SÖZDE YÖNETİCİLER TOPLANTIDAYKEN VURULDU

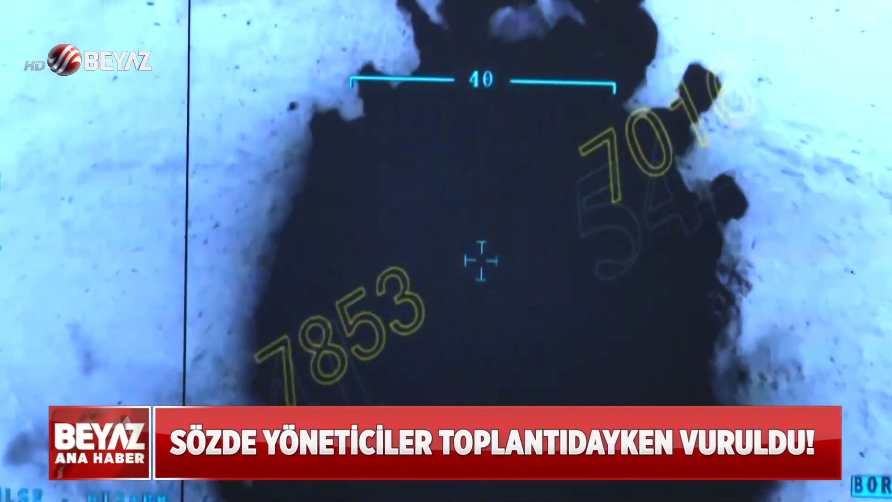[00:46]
İlerine girdik mi? Girdik. İşte dün gece.
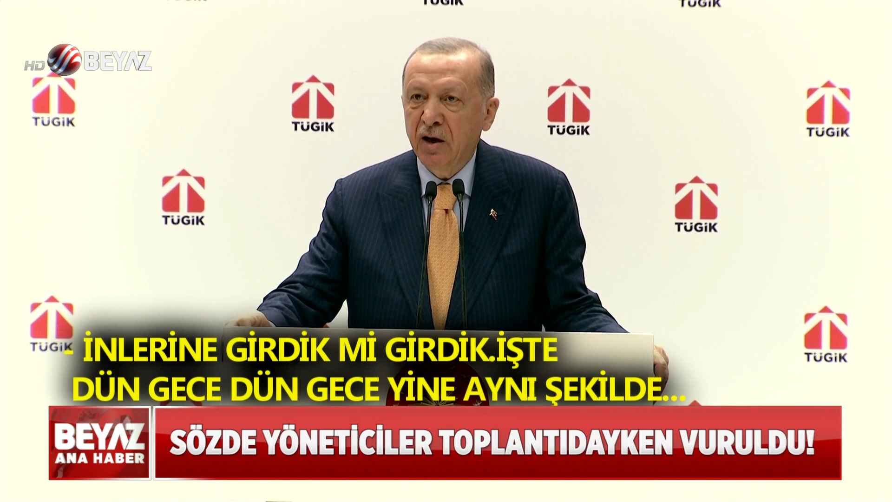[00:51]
Dün gece yine aynı şekilde 3 ayrı noktada hedefleri bombaladık. Ve bu hedeflerle birlikte de hepsi kendilerine kaçacak delik bile bulamadılar. İnsansız hava araçları tespit etti.
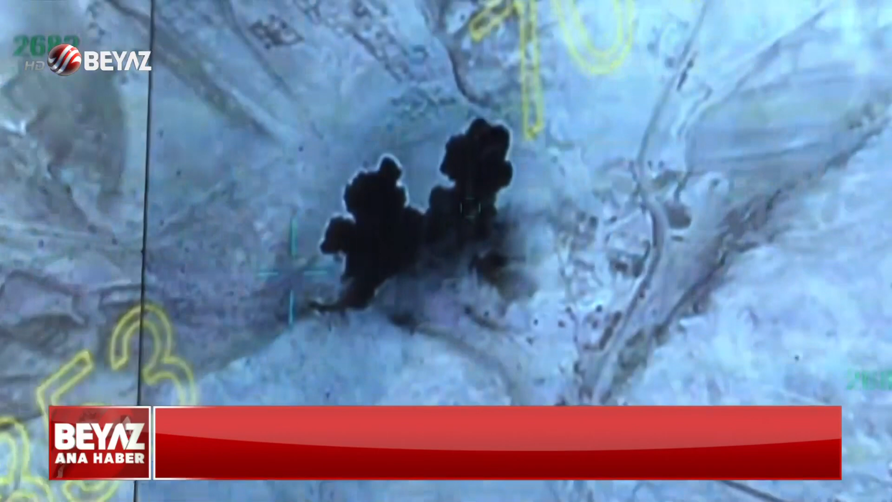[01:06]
Kış kartalları hava harekatında kilit önündeki hedeflere bomba yağdırdı. Terör örgütünün sözde yöneticilerinin toplandığı bir binada vurulan hedefler arasındaydı.
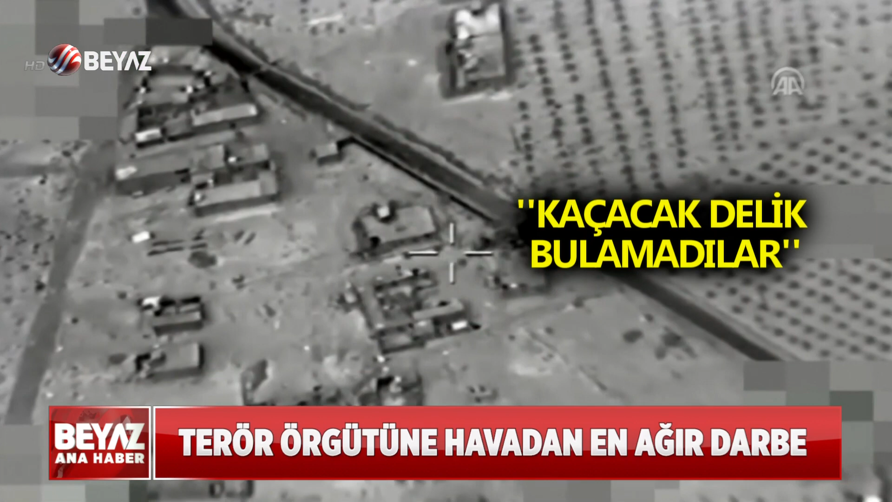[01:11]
Büyük çaplı bir operasyon tamamlandı. Kış kartalı operasyon adını koydu. Türk Silahlı Kuvvetleri son dönemin en kapsamlı sınır ötesi hava harekatlarından birine imza attı.
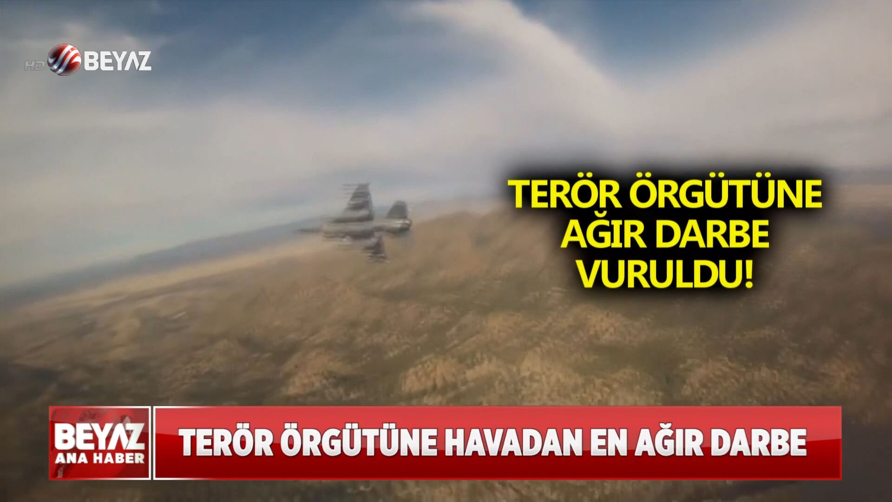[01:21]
Terör örgütünün Irak ve Suriye'deki kış yapılanmasına bir darbe daha indirildi. Teröristlerin barınakları, sığınakları, korunakları, inleri, mağaraları başlarına yıkıldı.
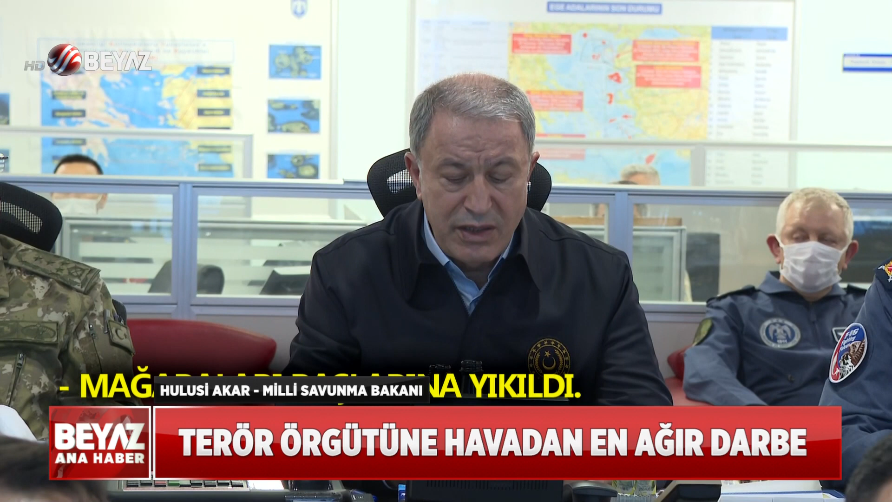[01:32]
Teröristler ben inanıyorum ki bir kez daha Türk Silahlı Kuvvetleri'nin nefesini bir kez daha enselerinde hissettiler. Harekatta teröristlerin üst olarak kullandığı Derik Sincar ve Karacak bölgelerindeki terör yuvaları hedef alındı.
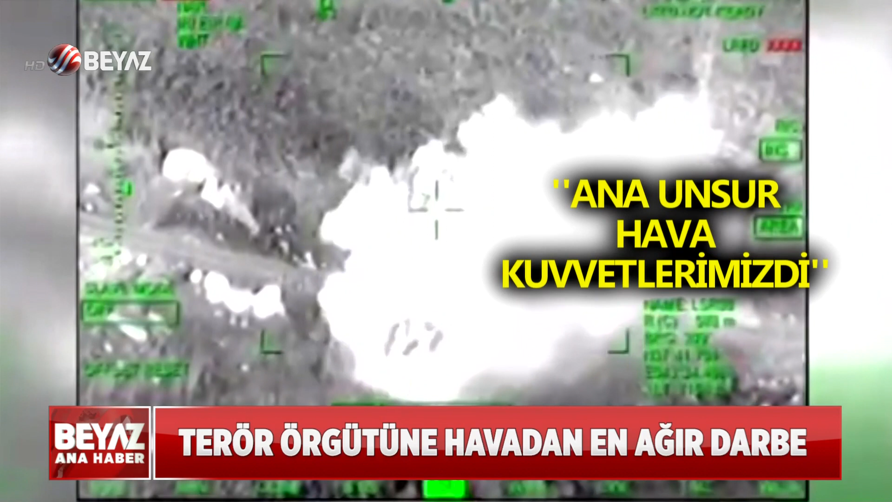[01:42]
Anam olsun Hava Kuvvetlerimizdi. Hava Kuvvetlerimizin kartalları yerde, havada kendilerine verilen görevleri büyük bir başarı ile yerine getirdiler.